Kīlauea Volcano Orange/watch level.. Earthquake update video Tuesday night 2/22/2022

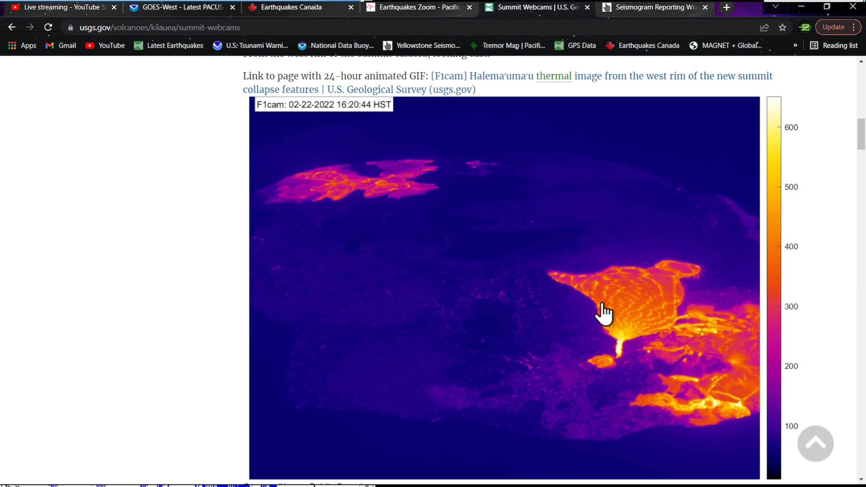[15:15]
sensing thermal image there showing the lava confined to the